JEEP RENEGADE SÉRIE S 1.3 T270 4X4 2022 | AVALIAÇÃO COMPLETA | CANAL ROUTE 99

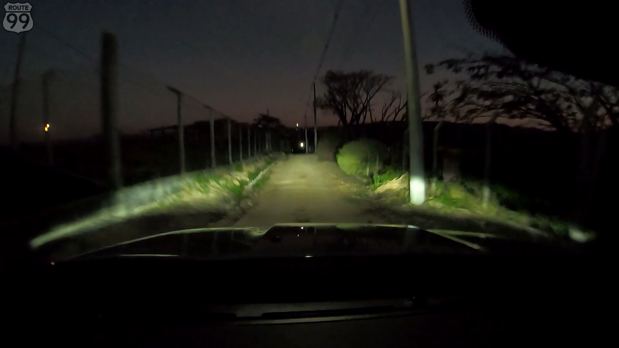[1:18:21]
Nem tenho que criticar. Talvez depois da Tiguan esse seja o melhor farol que eu já testei aí em algum carro. Aqui eu tô, no vídeo pode não tá, mas pra mim tá de dia aqui. Aonde o farol tá pegando, o carro tá iluminando muito bem.
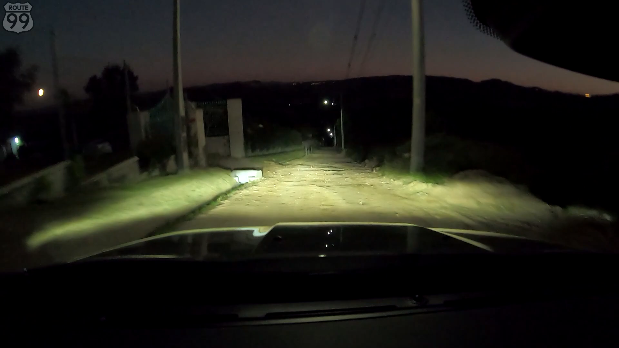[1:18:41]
Isso passa segurança, né? Passa segurança, muita segurança quando a gente tá andando de noite. Principalmente pra quem não enxerga tão bem, né? Que é meu caso.
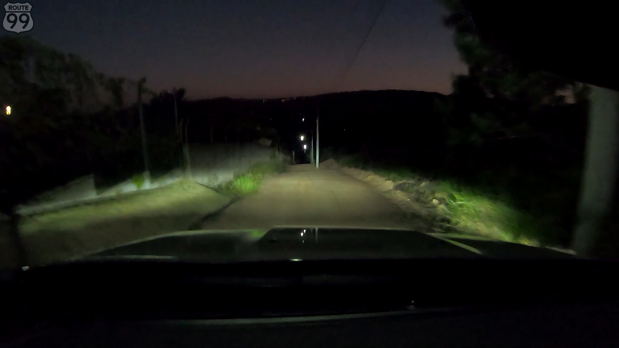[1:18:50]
De noite tô sofrendo já pra andar. Então tá aí um diferencial bem legal desse carro também, viu? Então agora sim podemos encerrar o vídeo, já que vocês não vão ver muita coisa lá fora. É isso aí, beleza? Um abração e até um próximo.
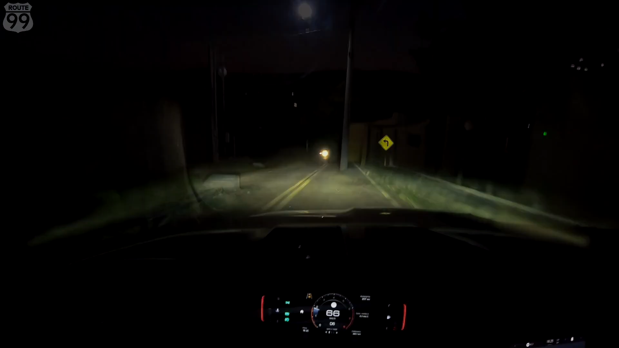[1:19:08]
Esse carro tem um negócio legal que é o farol alto automático. Você não precisa relar em nada, ele mesmo liga de volta. Eu sei que é um item aí que não surpreende mais como antigamente, mas é um item interessante aí que eu acho que nenhum carro, mesmo os que tinham, ó, ele vai desligar, viu? Aí você deixa sempre no alto ali e boa. O resto do carro foi pra você e claro que você pode ativar ele sozinho também.